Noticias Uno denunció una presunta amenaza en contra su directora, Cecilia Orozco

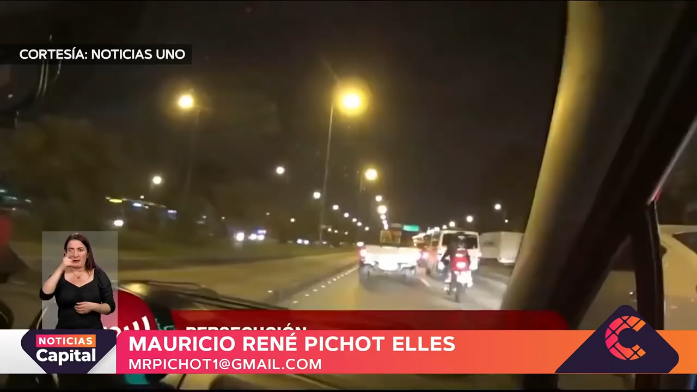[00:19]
una carroza fúnebre siguió el vehículo en el que se transportaba la directora de Noticias Uno con su esquema de seguridad. El hecho fue reportado a la policía y horas más tarde el conductor de ese carro,